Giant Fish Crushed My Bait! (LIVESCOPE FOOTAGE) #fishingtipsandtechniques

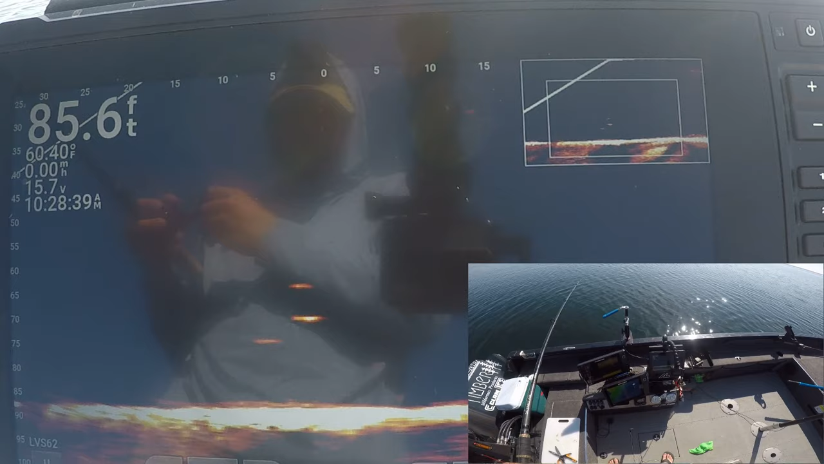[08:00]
On screen: depth 85.6 ft
Come on. There's actually two. There's another one up above me. Race up to the high one.
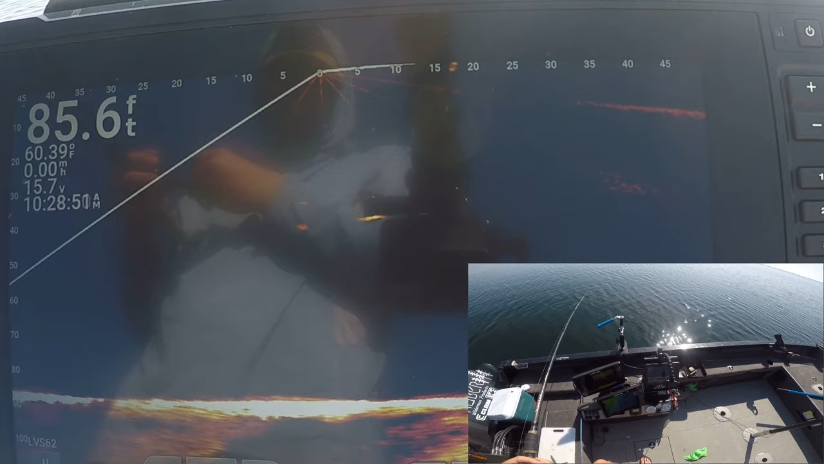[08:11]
On screen: depth 85.6 ft, water 60.39°F
Oh, missed him. No. Embarrassing. Drop back down. Come on, buddy. Turn around. Turn around. Turn around. Turn around. Let's go. Let's go.
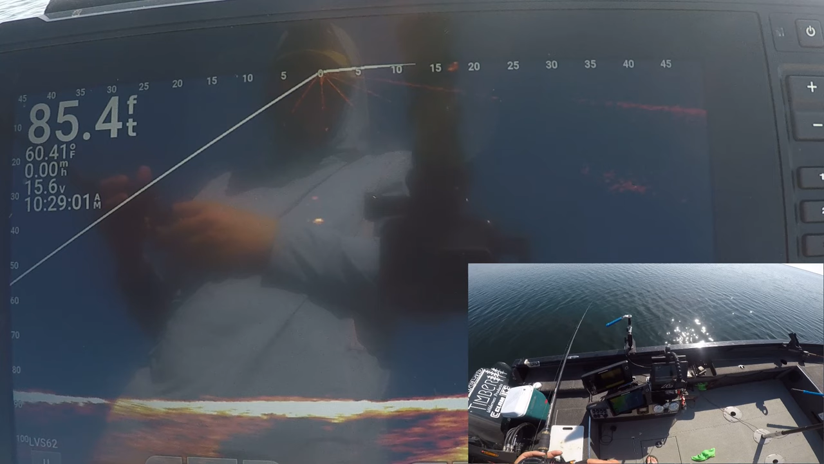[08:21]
On screen: depth 85.4 ft, water 60.41°F
One and done.
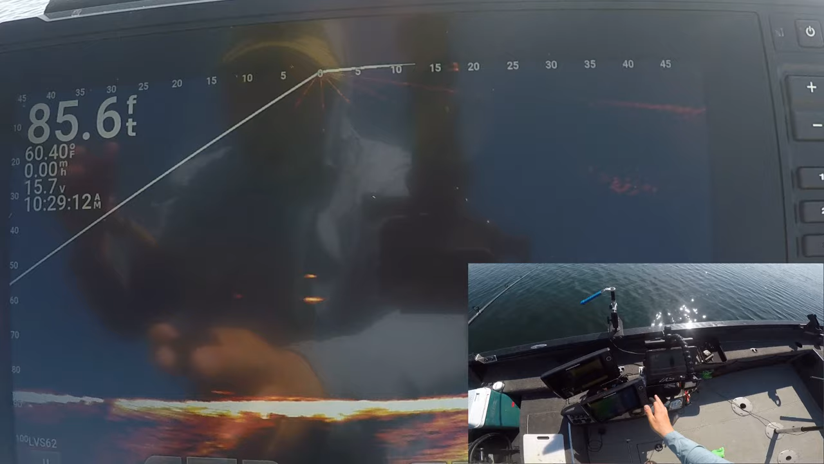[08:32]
On screen: depth 85.6 ft
He's falling down over here off to the side. Kind of odd. What do you do?
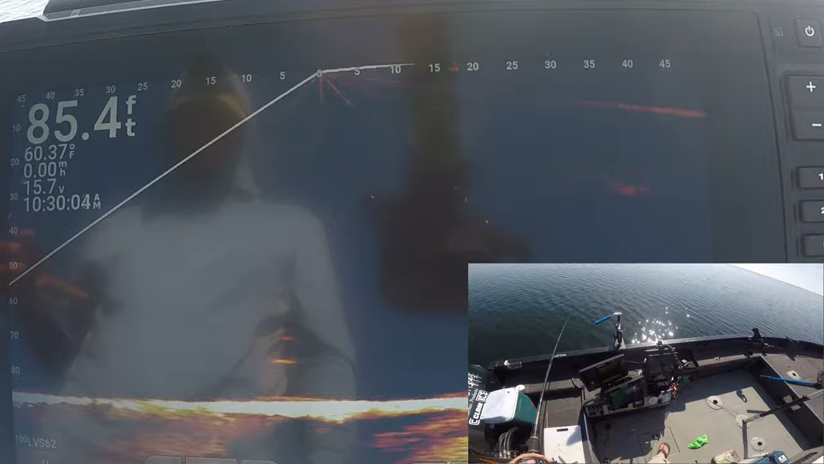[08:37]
On screen: depth 85.4 ft, water 60.37°F
Another fish swooping in here up high. Two of them actually, there's two up high. There's one like right up under the surface. This one's more aggressive. Come on, buddy. Two of you guys and you won't even touch it.
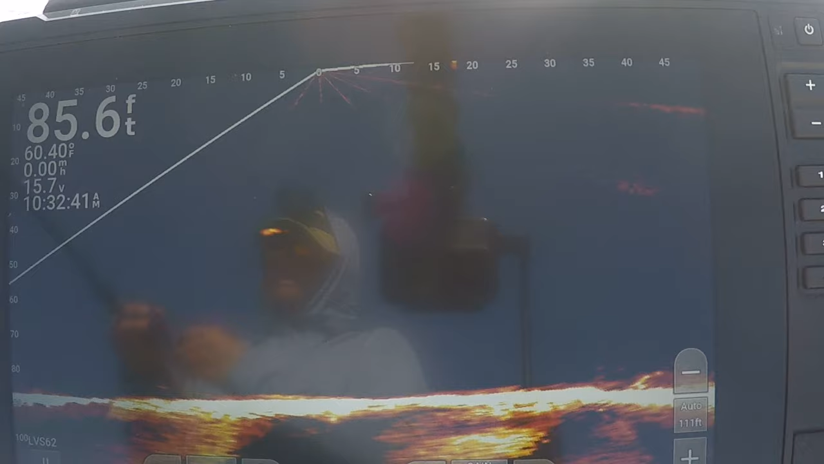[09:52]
On screen: depth 85.6 ft, water 60.40°F
Oh, man. He liked it quick there, but he still missed it.
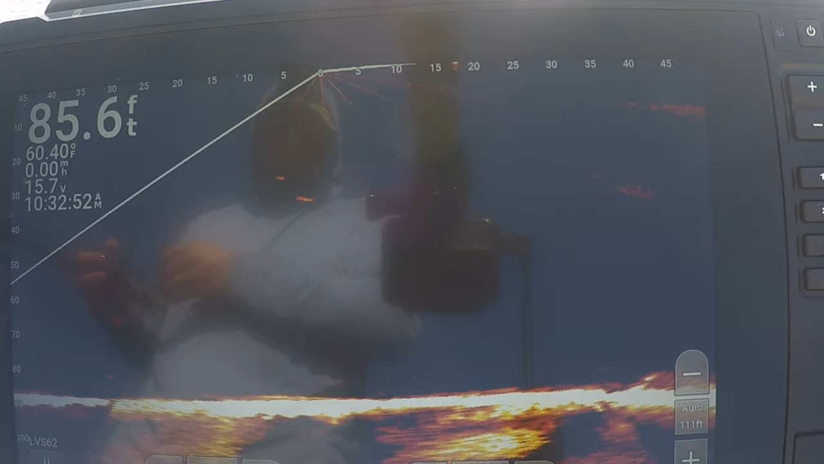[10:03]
On screen: depth 85.6 ft, water 60.40°F
Come on, dude. Gonna break the ice here. All right, so we swapped out that glow to a nice chartreuse with another little piece of meat in there.
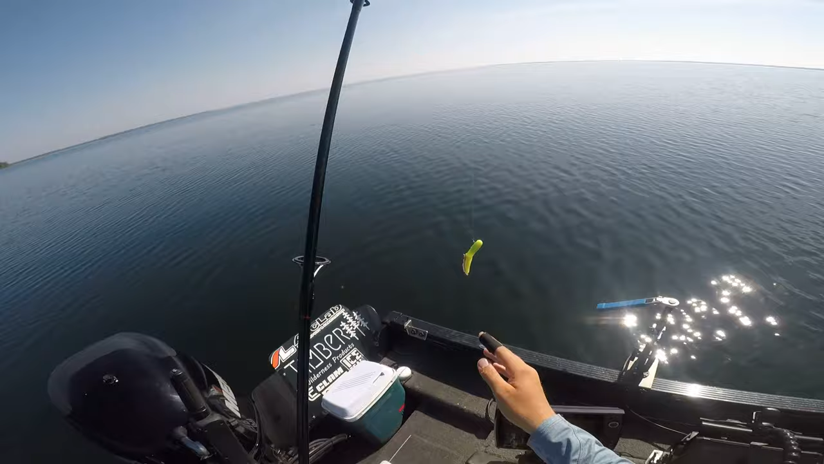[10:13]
We'll see how this one does.
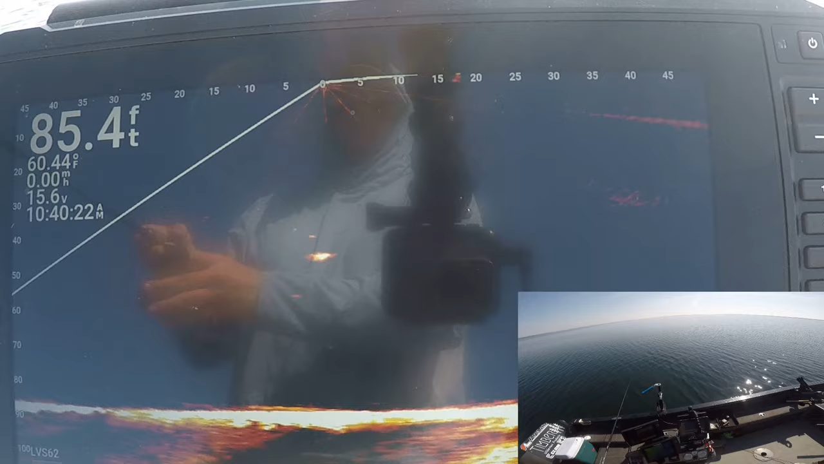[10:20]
On screen: depth 85.4 ft, water 60.44°F
Man, this one just shot in so quick here. I think it hit me. Oh man, I missed him.
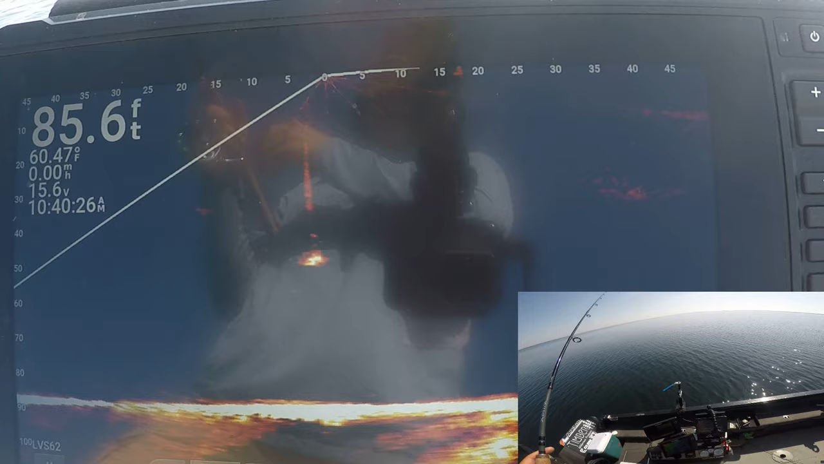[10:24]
On screen: depth 85.6 ft, water 60.47°F
This fish just shot out of nowhere. It was so fast.
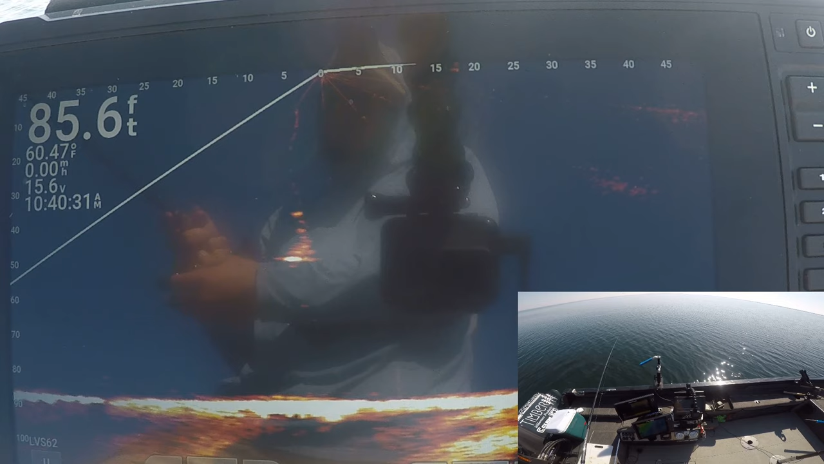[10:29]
On screen: depth 85.6 ft, water 60.47°F
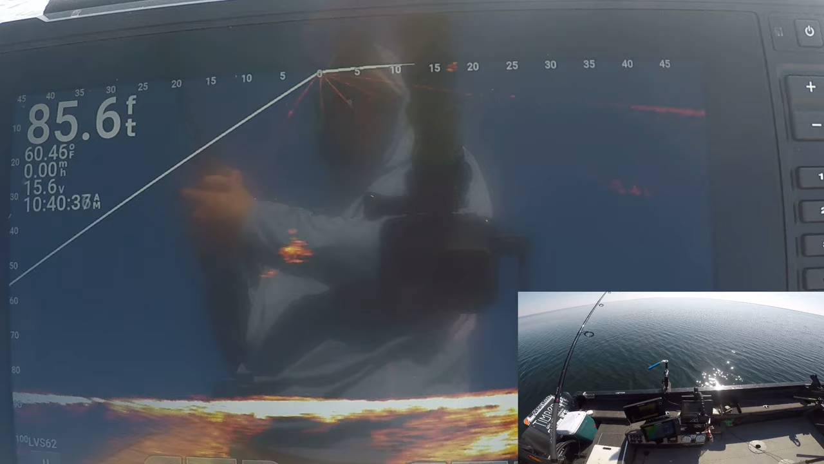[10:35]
On screen: depth 85.6 ft, water 60.46°F, speed 0.00 mph
Look how freaking dirty this thing is. Oh, I think he hit it. Missed my game. I suck.
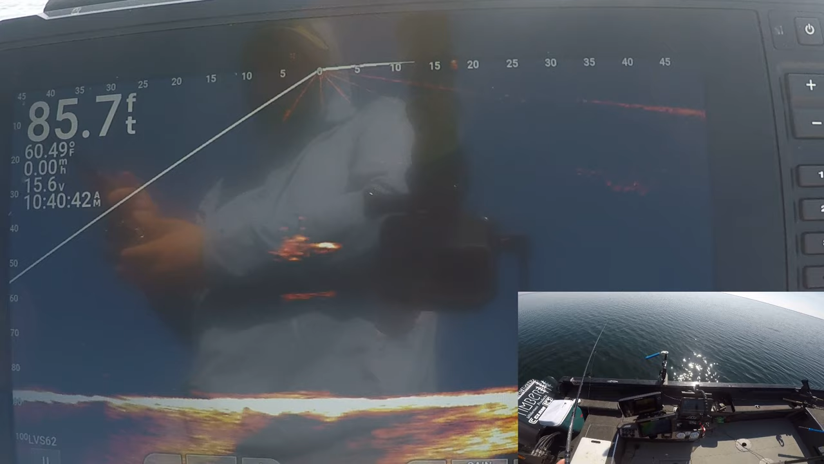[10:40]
On screen: depth 85.7 ft, water 60.49°F
Look how fast this freaking fish is.
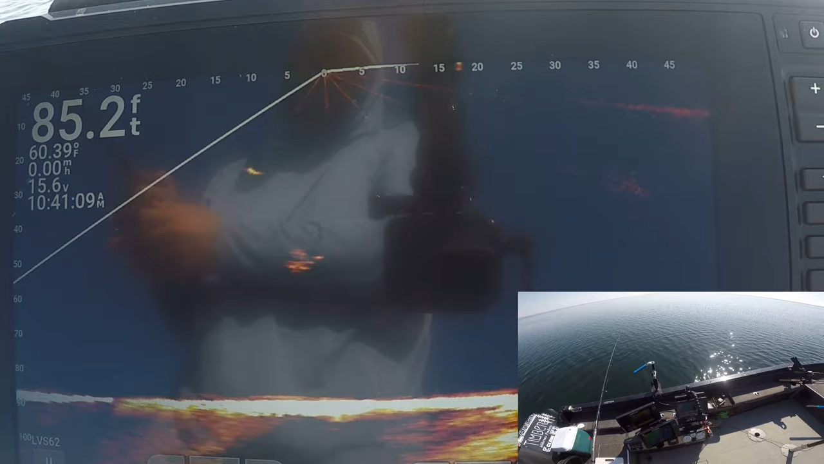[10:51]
On screen: depth 85.2 ft, water 60.39°F, speed 0.00 mph
The old game of cat and mouse.
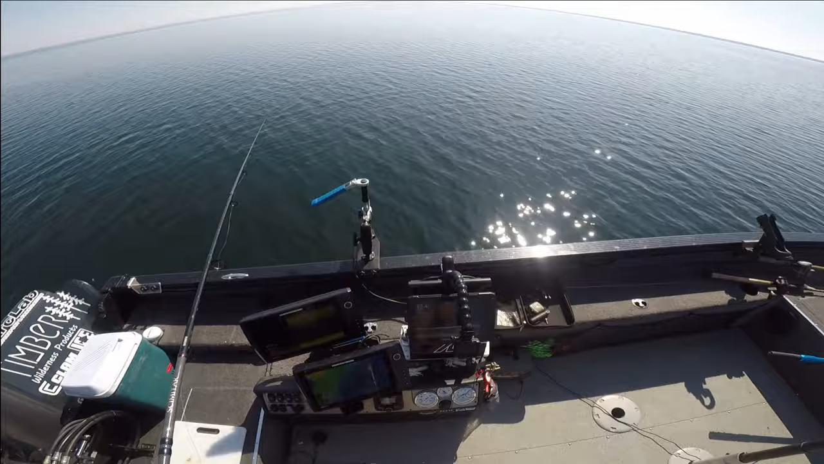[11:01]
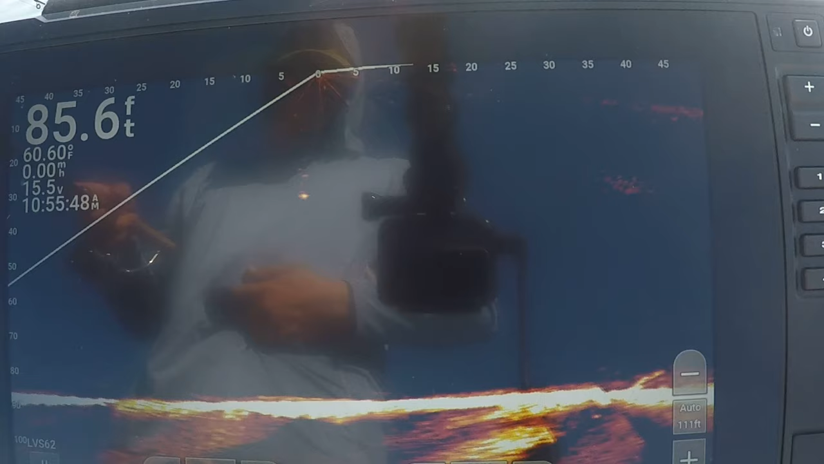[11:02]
On screen: depth 85.6 ft, water 60.60°F, speed 0.00 mph
There we go, finally. Finally hooked him.